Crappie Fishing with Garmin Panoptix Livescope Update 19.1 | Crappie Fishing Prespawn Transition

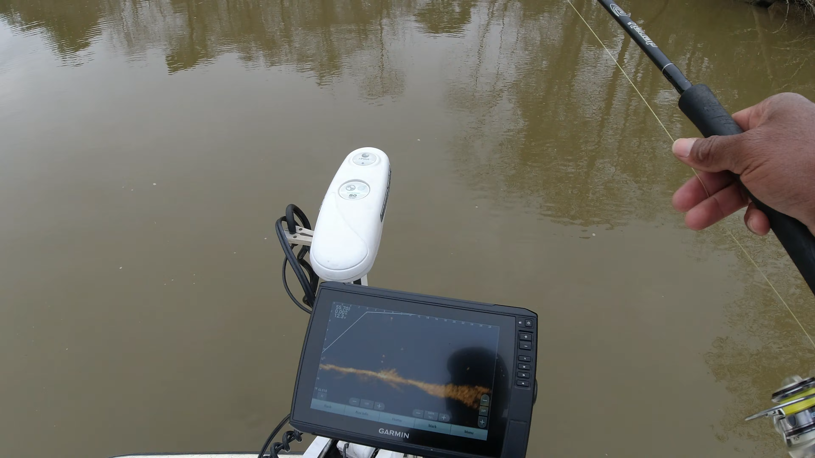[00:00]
As of right now, here's a prime example of why I'm not happy with this update 19.1 from Garmin on my 106 SV. This is mostly what I fish. This is a little small stump right here. And as you see, I'm just picking the bright spots. There's no target separation. The fish, everything is the exact same color, or shall I say the same brightness.
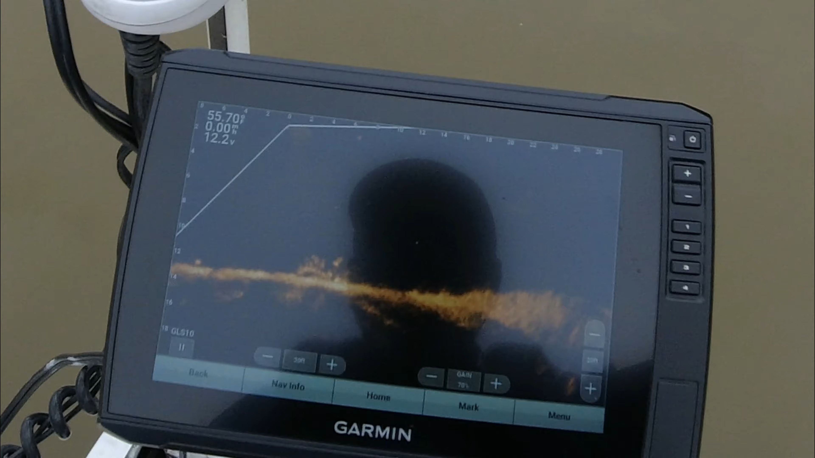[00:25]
And it's a problem because the fish don't stand out.
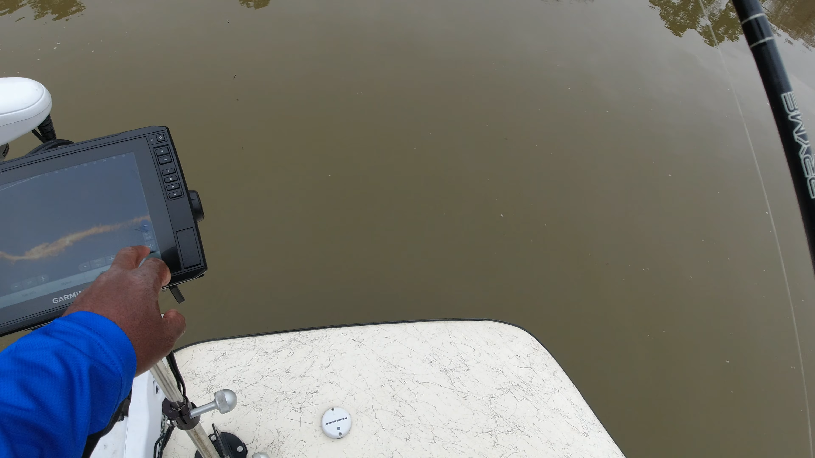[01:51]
And I've caught my bigger fish. It could be a twig sitting down there, and there'll be a big old slab sitting on it. So I'm just taking my time and scanning over this area right here.
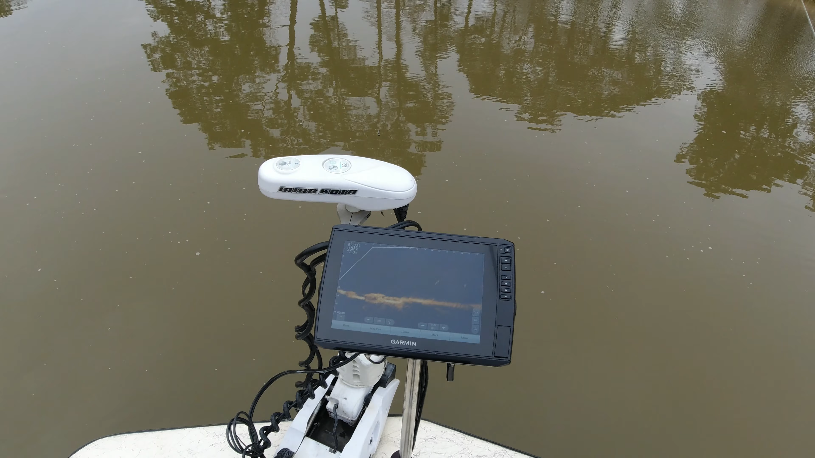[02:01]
And it's what I must do to get on quality fish. I've been hearing a lot of talk of people doing the force update to go back to the 18.2. or whatever the other update was to back their unit up off of the latest update.
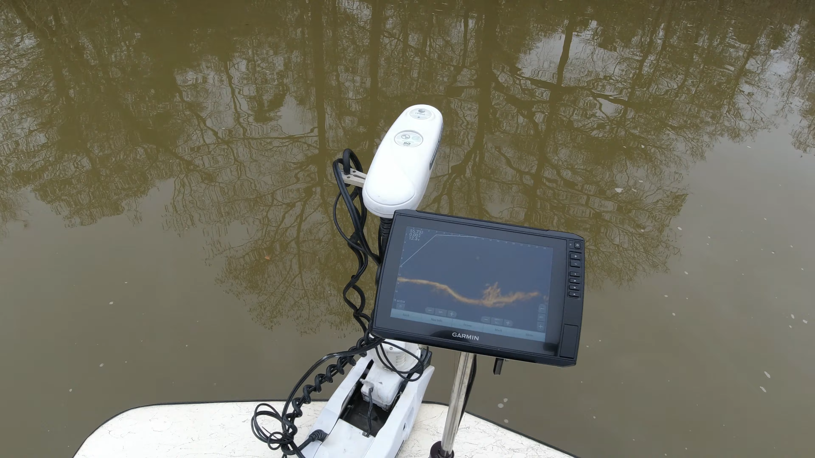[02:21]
And it's something that I really, really don't want to do. The manufacturer of
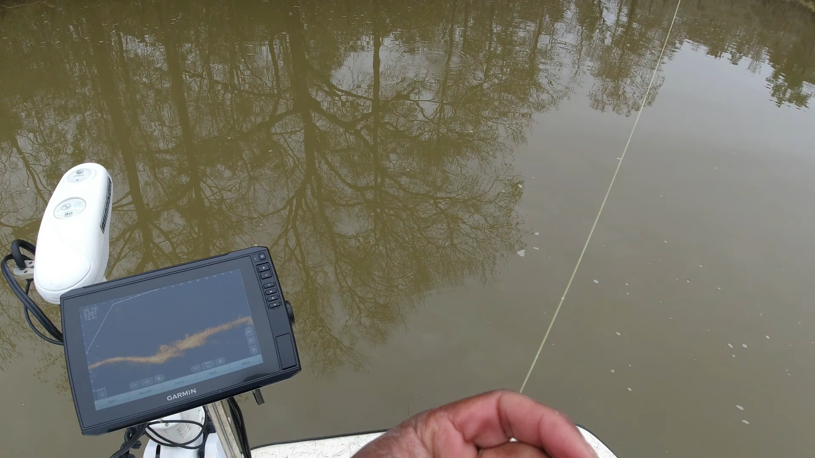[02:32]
this equipment we got that we've paid several thousands of dollars for is recommending that we don't do it.
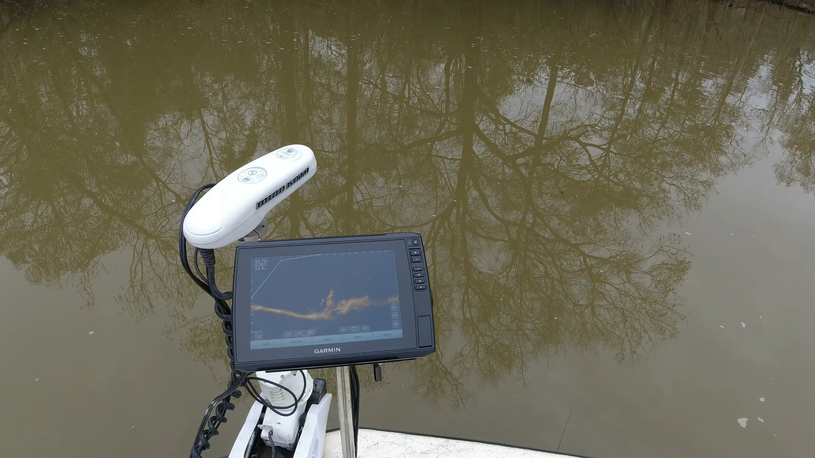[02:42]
And they've named that, you know, a forced update that they're not taking responsibility for if your unit crash. It's really not a process that I want to do to my unit, because if it crashes or something goes terribly wrong, they will not warranty that unit. And I'm a pole boy, so, and I know there's a lot of people that has spent their hard-earned money just like I did and don't want to throw that money away. So you may want to think long and hard before you just go and see something done on YouTube.
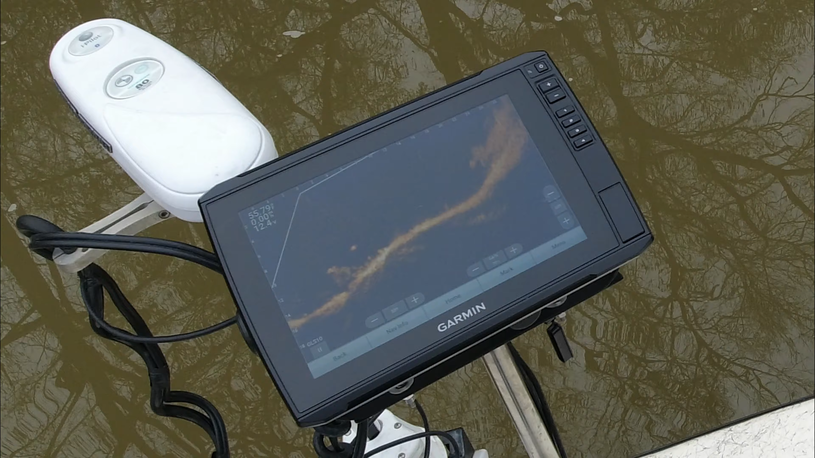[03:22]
And you don't know those guys that's doing that. Man, you just don't know. I just don't have that kind of trust in something that I'm seeing on a video that somebody's doing. I'd prefer hearing it from the manufacturer that is perfectly fine to do it. Although they do have the instructions to force update on their website, they do have a disclaimer right there that they're not responsible if something goes wrong. It's just not a chance that I want to take. So I'm gonna keep tinkering with my settings.
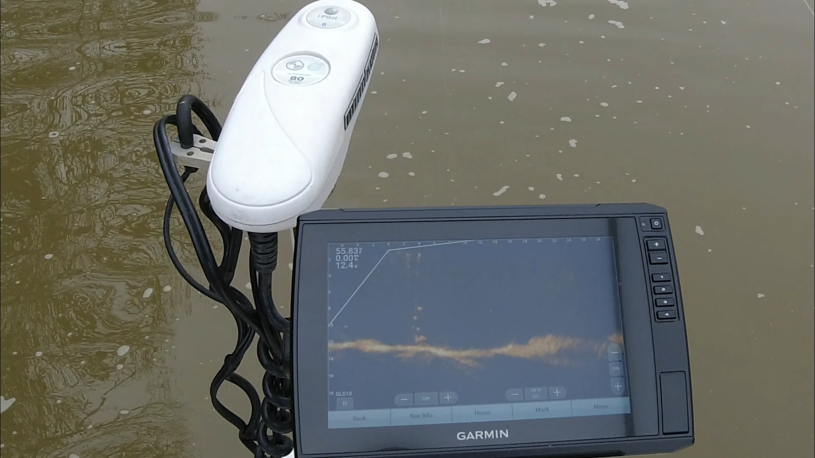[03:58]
I can sort of deal with them, and as you can see, I'm catching fish and it's showing me fish, and it's just not as nowhere near as good as what this unit was.
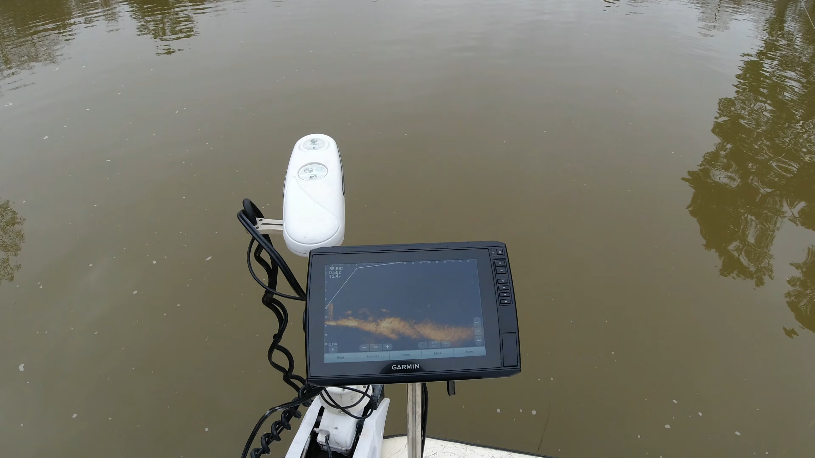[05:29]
This thing has way too much structure in it. And you can judge for yourself if you'll be able to fish with this. And if any of you would like to know the settings that I'm running, send me an email, and we'll talk about it. But like I said, I'm not happy with my unit right now.
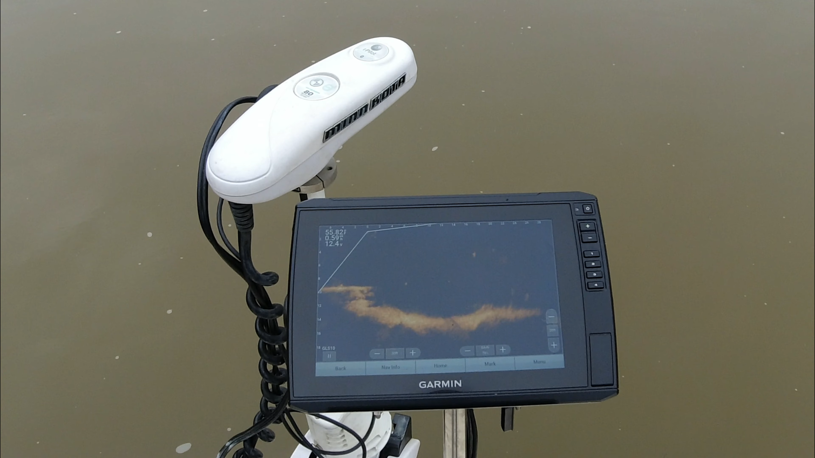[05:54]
But I can catch fish. I just don't want to do that force update and my unit be the one that something happens and I end up having to trash it or something like that.
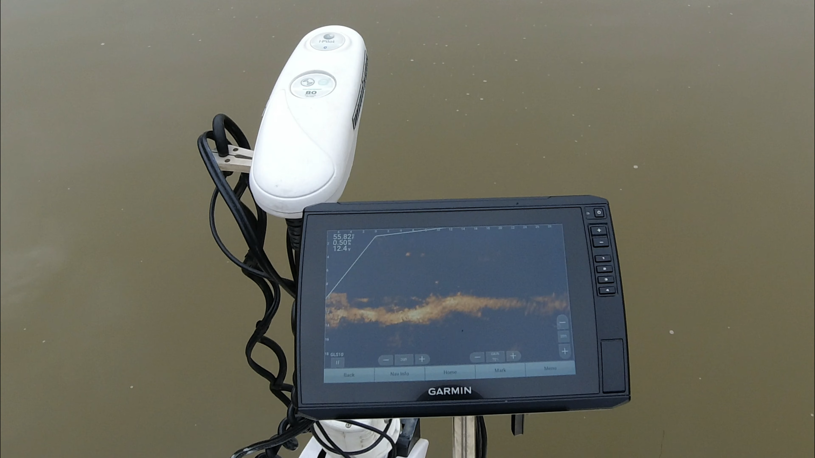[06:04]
This new LVES 34 transducer, it's not something that I want. I have zero use to need to see a fish 100 feet out or see my jig 100 feet out.
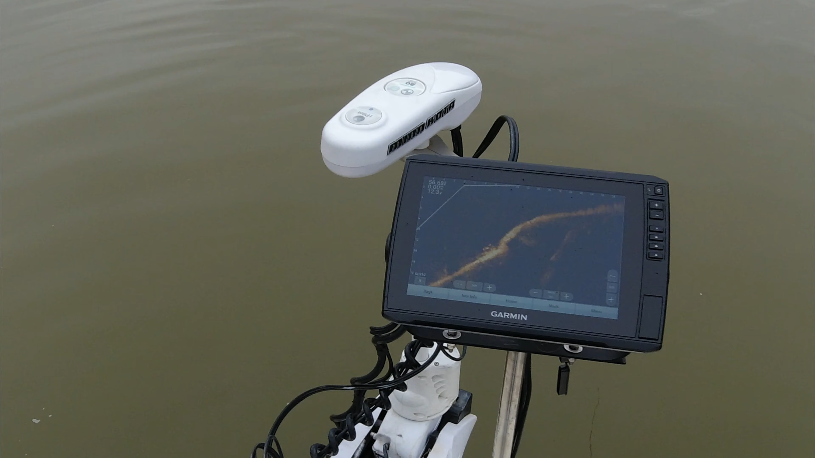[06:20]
That seems to be targeting bass guys. I'll work with this LVS 32 until